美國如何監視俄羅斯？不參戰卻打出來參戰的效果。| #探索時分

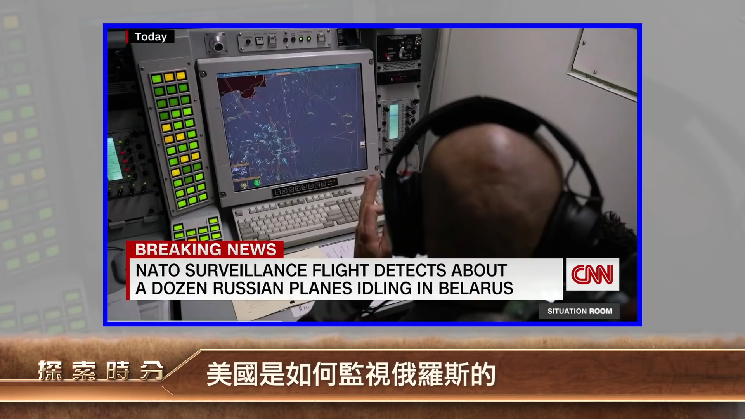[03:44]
在白俄羅斯上空的活動就顯示在屏幕上連俄羅斯戰機進入烏克蘭也看得很清楚
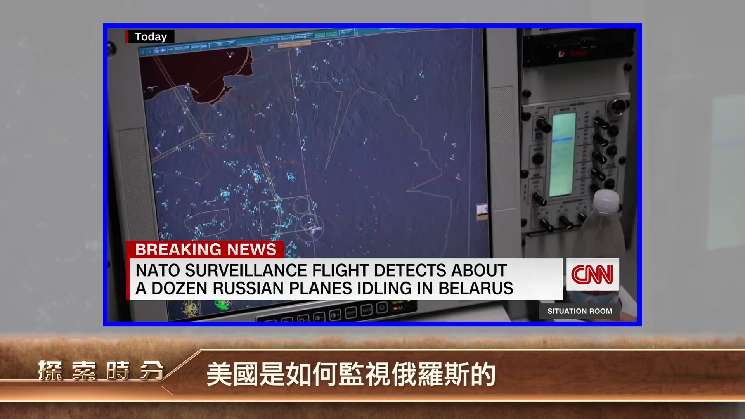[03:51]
北約執行監視任務的預警機一直與北約成員國以及
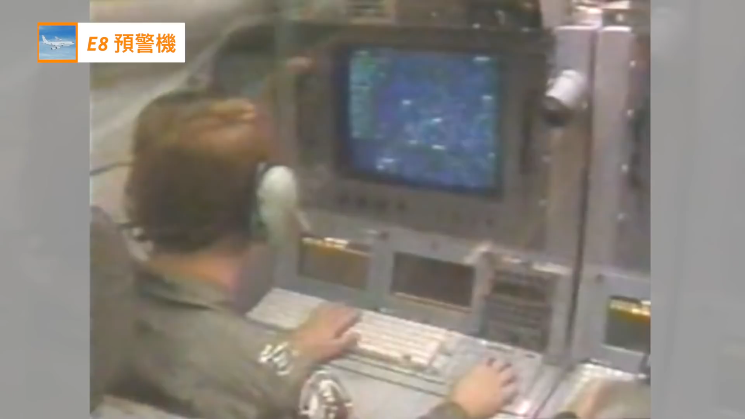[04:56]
時跟蹤600個目標它不僅能看到E8還可以通過信號處理分辨出具體車輛的型號除了追蹤地面目標E8還可以探測低空飛行的直升機以及固定翼飛機
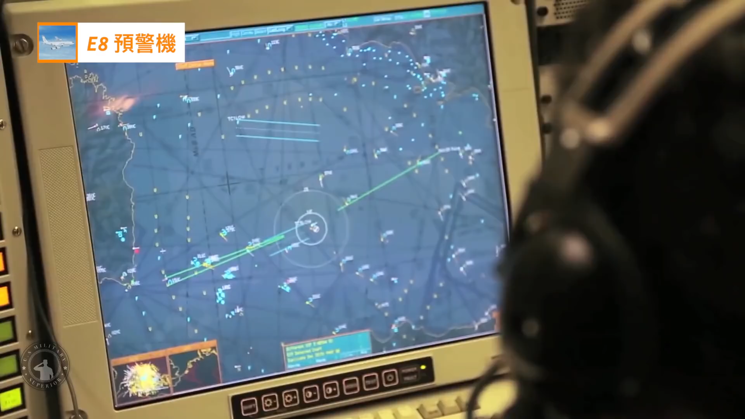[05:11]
除了移動目標以外E8還可以對地面固定目標實行監視它使用的主要是核重孔徑雷達核重孔
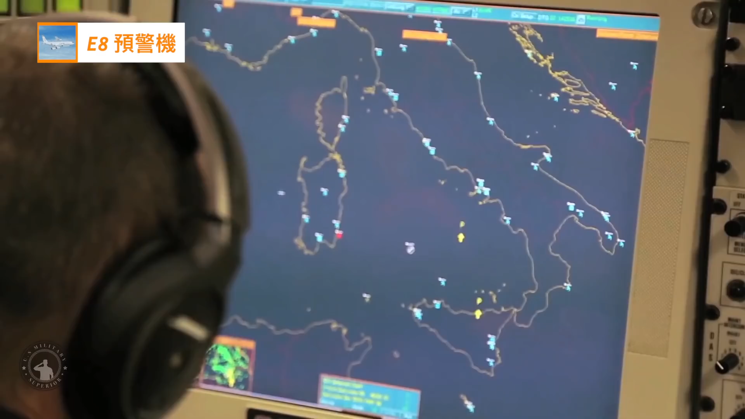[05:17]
徑雷達可以以極高的分辨率監視敵方陣地甚至連導彈發射架都可以看得很清楚
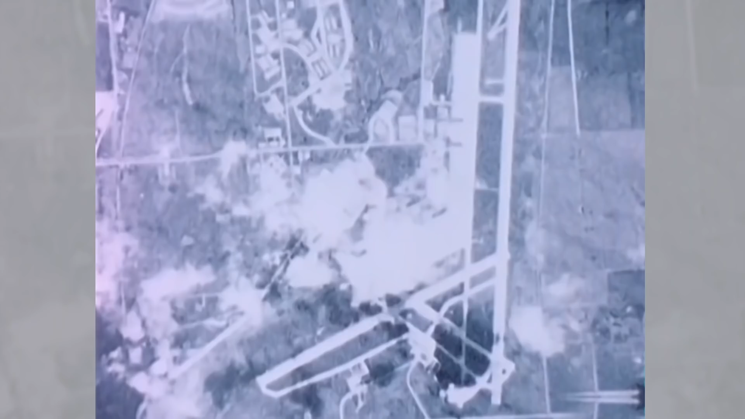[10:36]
3米不僅可以用來追蹤船舶 裝甲車輛還能夠監視彈道導彈的動向由於它不用光學成像而是使用發射微波的合成孔徑